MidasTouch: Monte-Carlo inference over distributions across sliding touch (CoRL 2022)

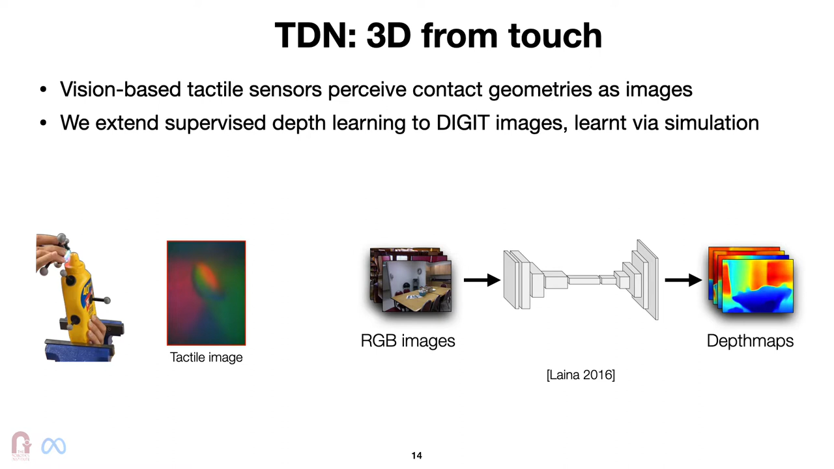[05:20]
The success of supervised learning of RGB data motivates us to extend this towards tactile images.
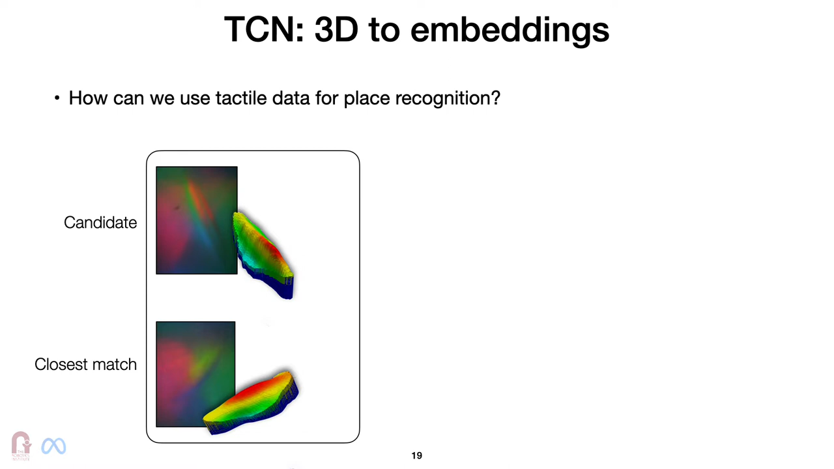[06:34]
Just as point cloud retrieval methods in the LIDAR domain, we do sparse 3D convolution on geometries and generate compact embeddings. We use pre-trained models trained on contrastive loss for LIDAR data and further fine-tune them on data from a tactile simulator.
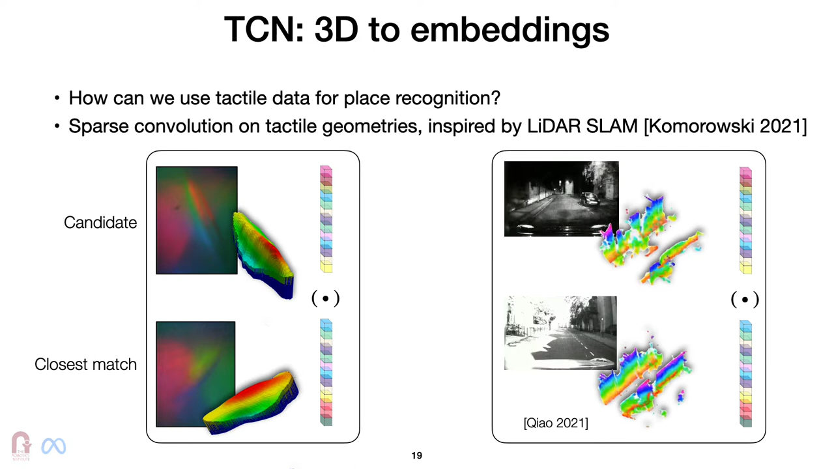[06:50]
Thus, when given an edge, we can get a closest match edge that has a lower cosine distance score.